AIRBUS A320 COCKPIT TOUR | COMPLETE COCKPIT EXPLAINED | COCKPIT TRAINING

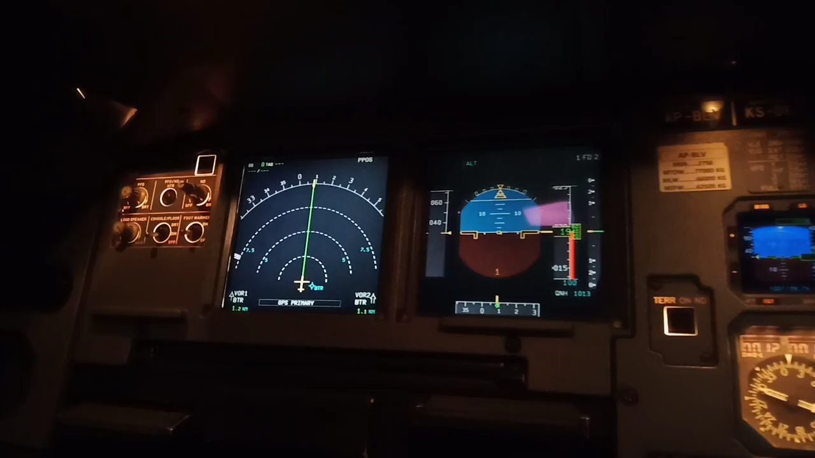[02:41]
This is the captain instrument panel.
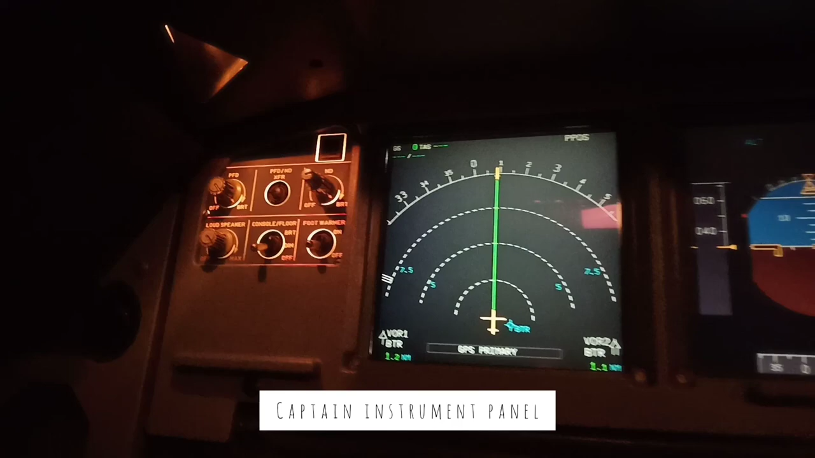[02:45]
You can see various knobs and switches here.
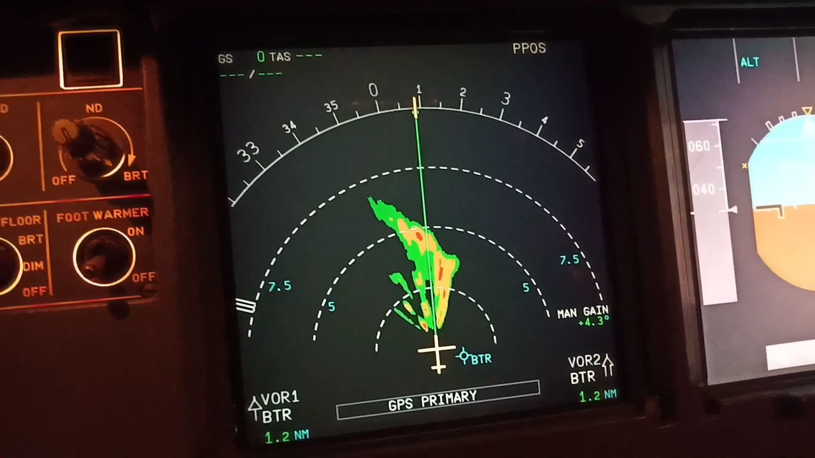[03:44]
These various colors are corresponding to the returns or the weather which the aircraft is receiving in front of its nose. The red color means that there's a very strong weather in front of the aircraft.
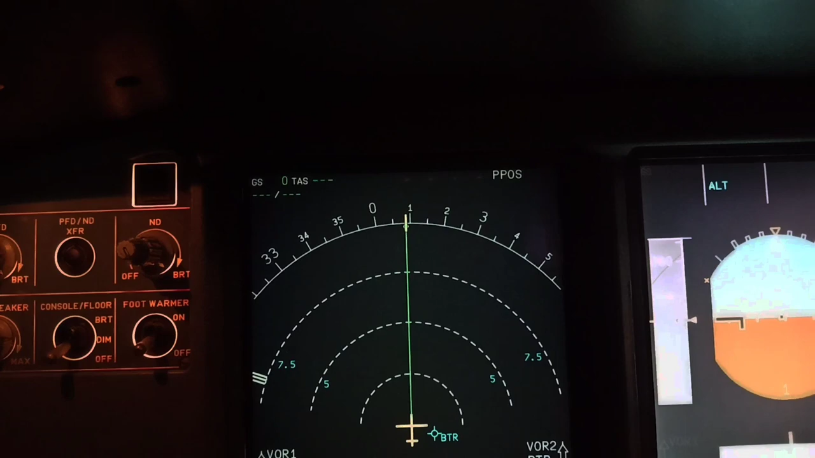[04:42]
You can also change the modes of ND. Right now this is the full 360 degree compass mode.